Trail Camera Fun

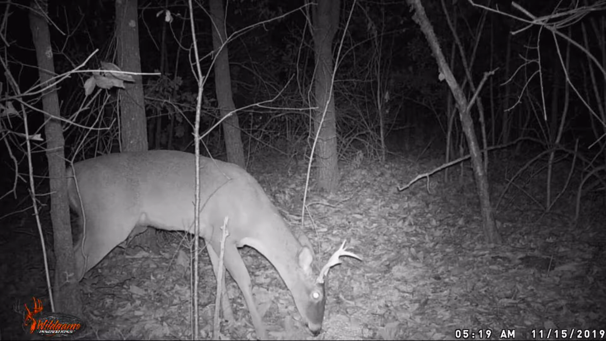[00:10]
all right y'all i thought we'd have some fun today here's the old buck i call three and a half point as you can see one of his tines just broke off a little i poured some corn out here it's about 20 yards in front of my ladder stand i thought it was interesting to see which way he was going and he's going right down the trail to the right as soon as he turns he's going right towards the other feeder i put this in the hardwoods the feeders on the edge of
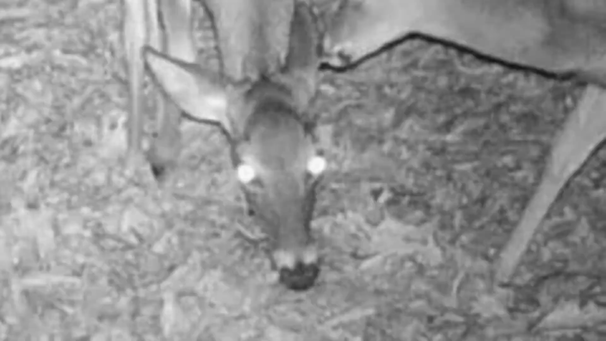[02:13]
at this place on her head her top of her head looks like it's got arrows on it it's beautiful as you can see i think the rug is on guys in northwest georgia oh yeah